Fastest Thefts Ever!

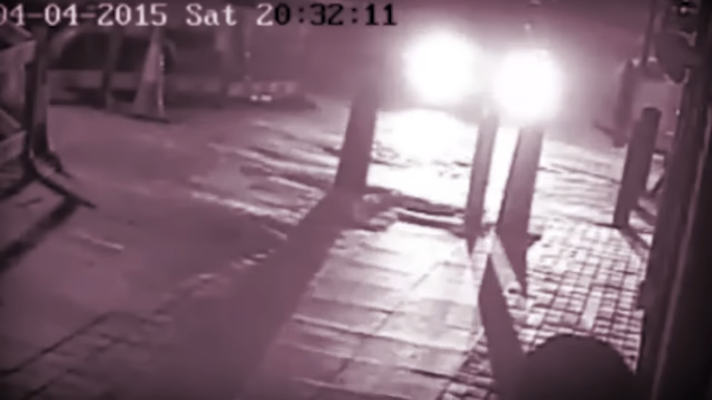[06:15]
While reviewing the CCTV footage, the police noticed a white E200 series Mercedes-Benz parked near the facility.